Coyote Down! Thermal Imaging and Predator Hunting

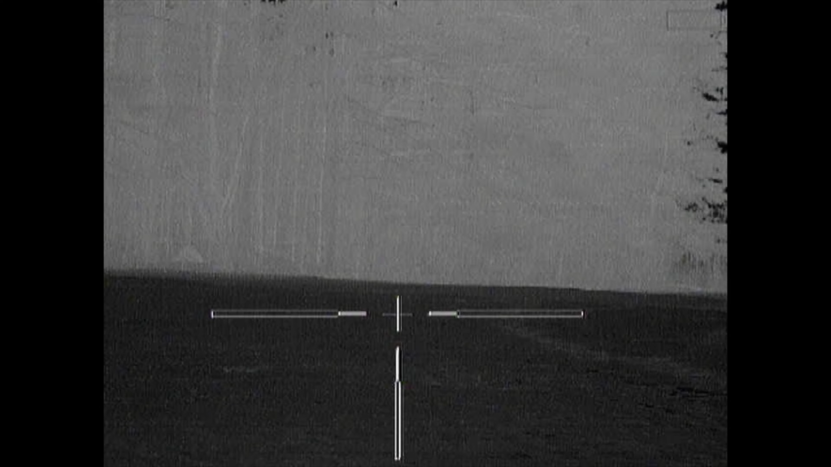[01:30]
yeah so unfortunately less didn't hit record and you can see his coyote right here beautiful image on the on the docks
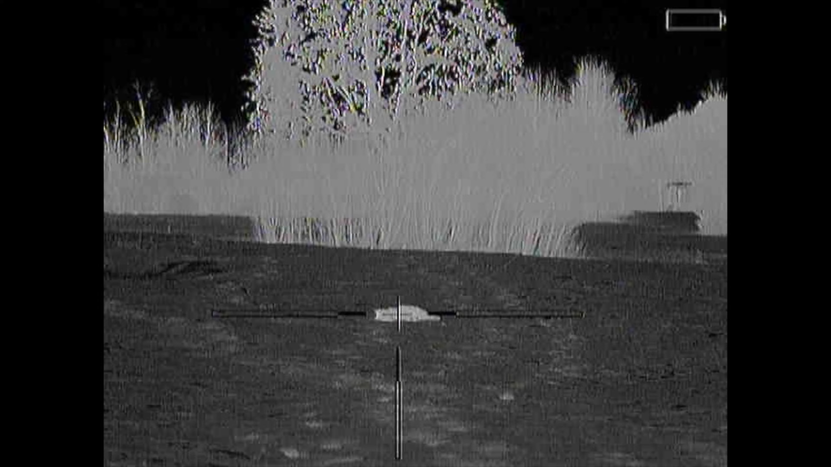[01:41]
we're hoping another one will come in but just give you a sense of what this looks like I made a nice shot this 556 I didn't have my headset on I'm pretty much deaf now but that's okay there are actually two of them and we think we missed the second one
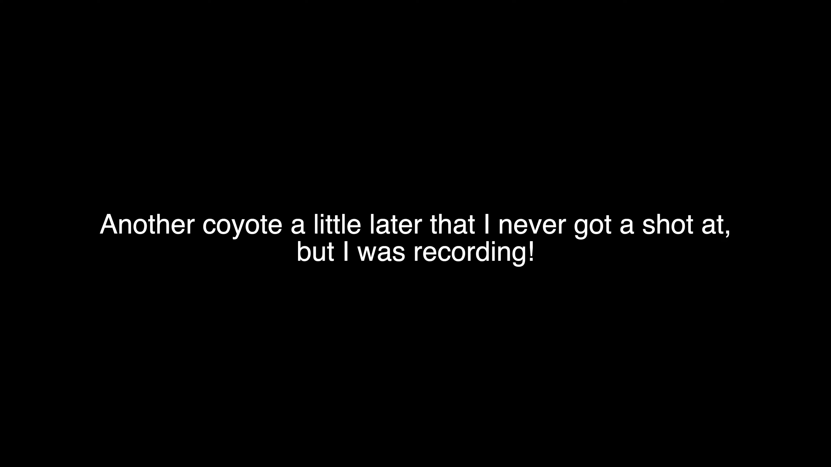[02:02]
he's coming out of the woods
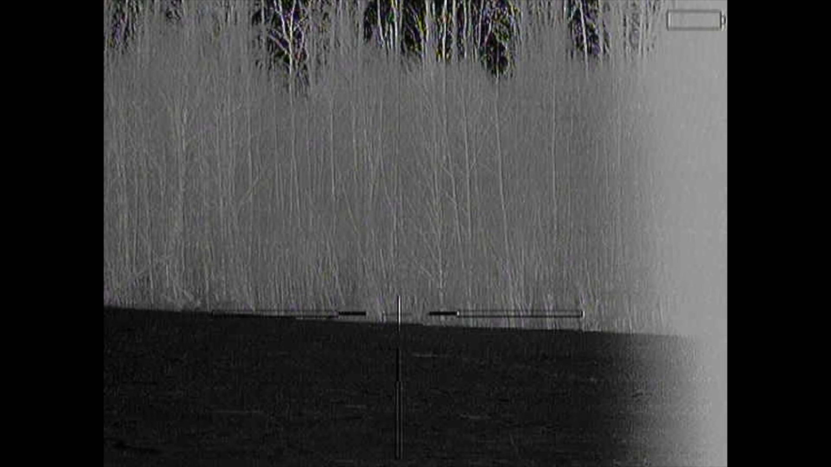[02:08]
he's coming out on come on come on
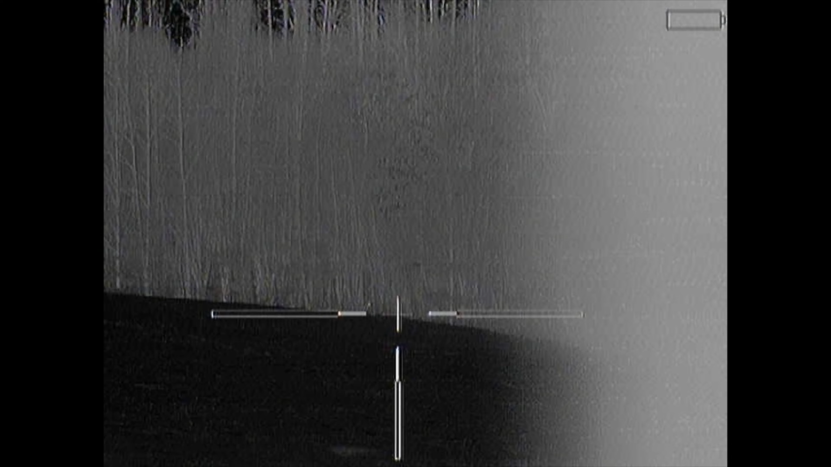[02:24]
you fuck face
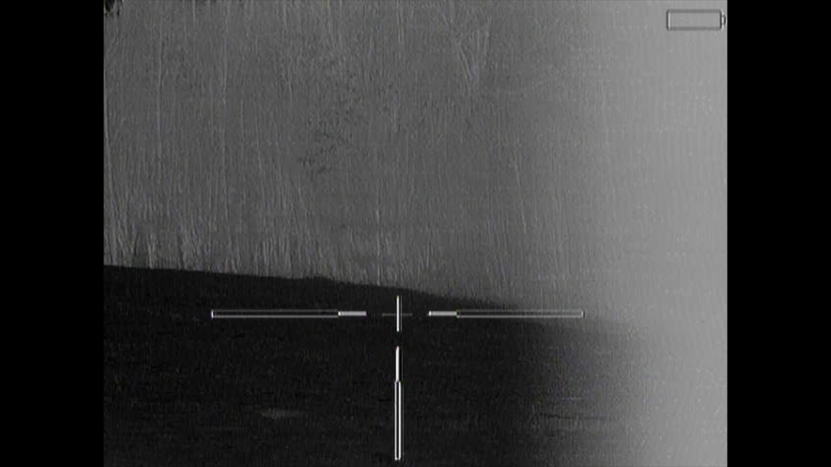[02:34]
he's coming out of the woods he's coming out of the woods this is where you see me he's coming out of the woods thank you well I think you uh Wes I think you hit something important haha what's that?